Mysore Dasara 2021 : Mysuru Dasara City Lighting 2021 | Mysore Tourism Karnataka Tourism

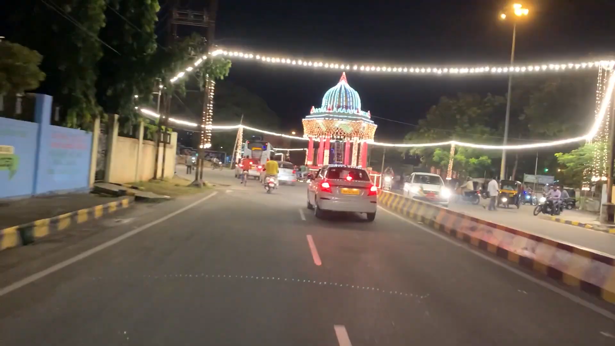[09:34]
അംബേദ്കർ സ്റ്റാച്ചു അംബേദ്കർ സ്റ്റാച്ചുവിൽ നല്ല രീതിക്ക് ലൈറ്റിംഗ് ഒക്കെ ഇട്ടിട്ടുണ്ട് കണ്ടില്ലേ
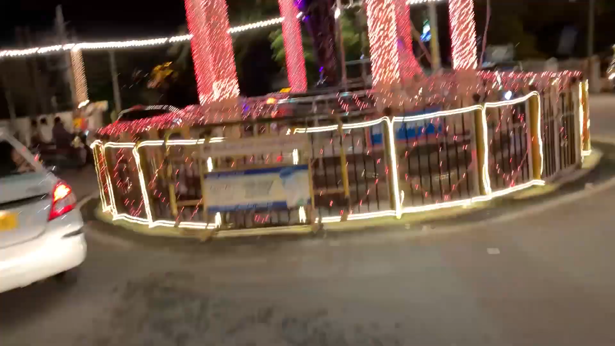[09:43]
നേരെ മുമ്പിലോട്ട് വരുമ്പോൾ
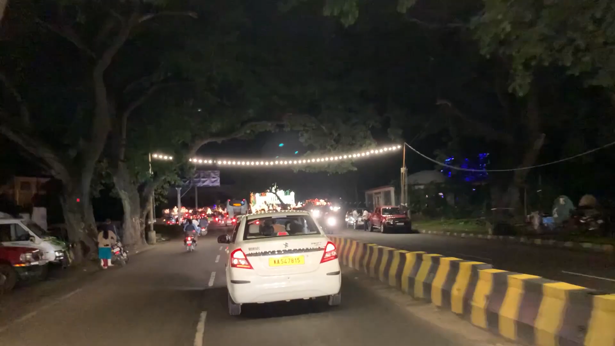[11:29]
അവർ അറേഞ്ച് ചെയ്തിട്ടുണ്ട് ഞാനൊരു സർക്കിൾ ഇടാം ഓക്കെ
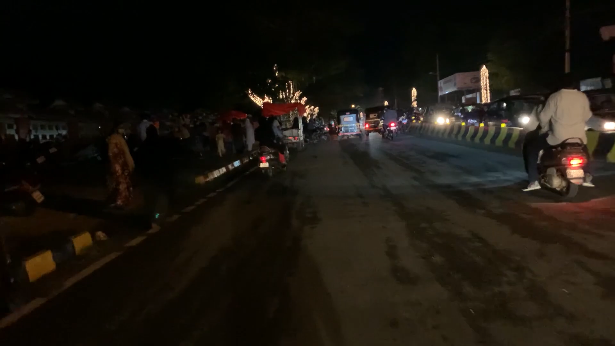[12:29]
എൻ്റെ മോനെ എന്താ ട്രാഫിക് ഈ ലൈറ്റ് ആണാൻ വേണ്ടി ആൾക്കാർ വന്നിരിക്കുക ഭയങ്കര ട്രാഫിക് പിന്നെ ഭയങ്കര ട്രാഫിക്കാണ്
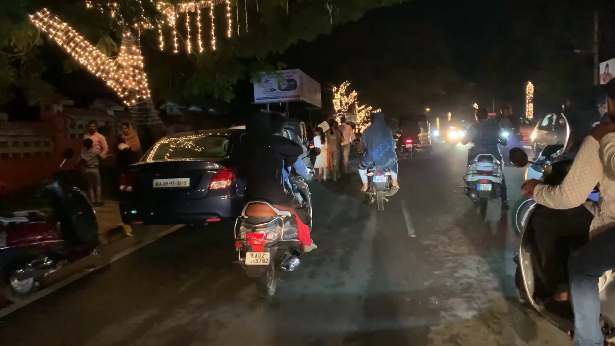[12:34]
ലൈറ്റ്സൊക്കെ കണ്ടോ ലെഫ്റ്റ് സൈഡ് മരത്തിലും ലൈറ്റ്സൊക്കെ ഉണ്ടോ എന്താ ഭംഗിയിട്ട് ലൈറ്റ്സ് ഇട്ടിരിക്കുന്നത്
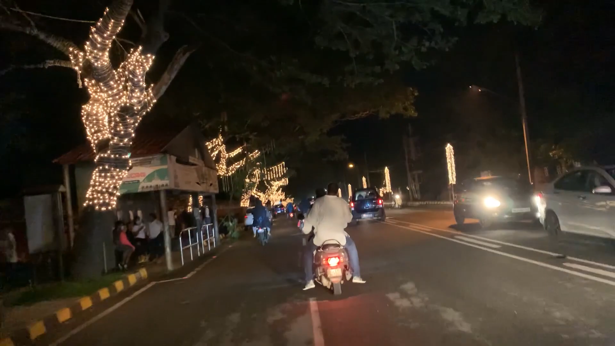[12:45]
ദൂരെ നിന്ന് കാണുന്നത് കണ്ണെന്ന് കാണുന്ന കാഴ്ച അടിപൊളിയാണ് ക്യാമറയിൽ കാണണം കാട്ടിയും നിങ്ങൾ വന്ന് എക്സ്പ്ലോർ ചെയ്തൊക്കെ